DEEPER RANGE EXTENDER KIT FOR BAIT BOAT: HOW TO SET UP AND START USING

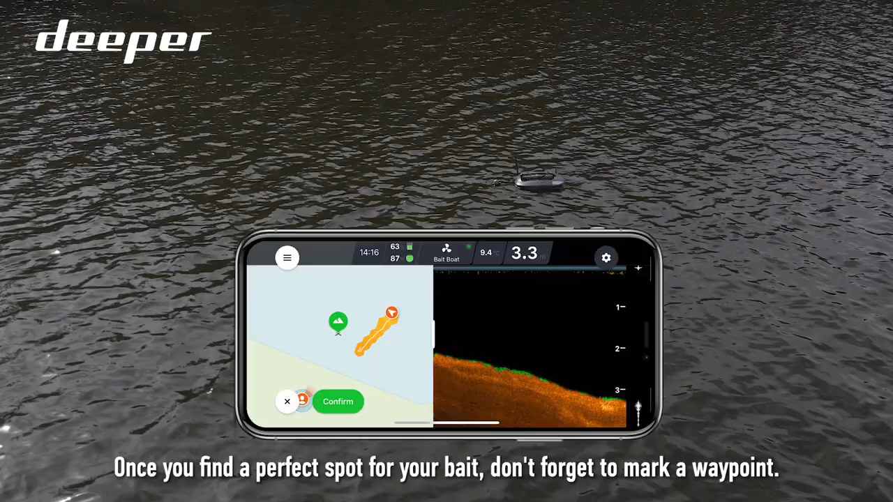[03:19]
For Deeper Pro, Chirp and Chirp 2 sonars, please pick Scan Only mode.
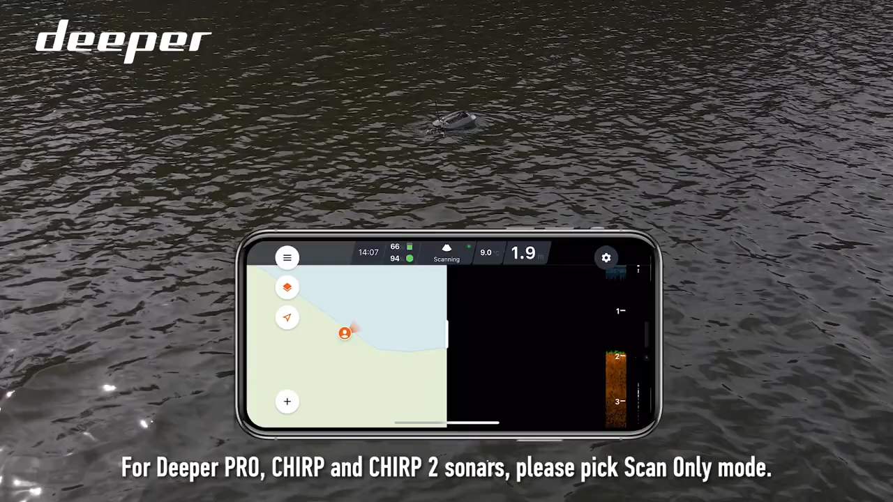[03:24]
You're good to go.
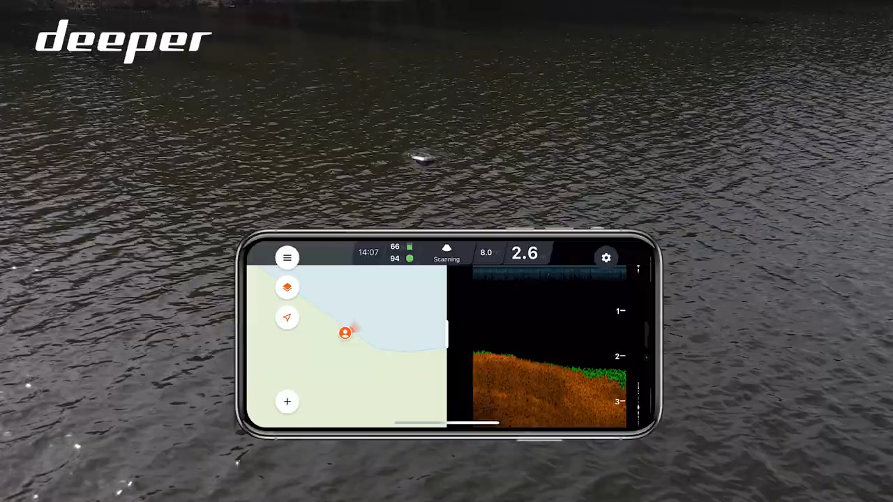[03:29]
While fishing, you can always check your battery status by shortly pressing the button.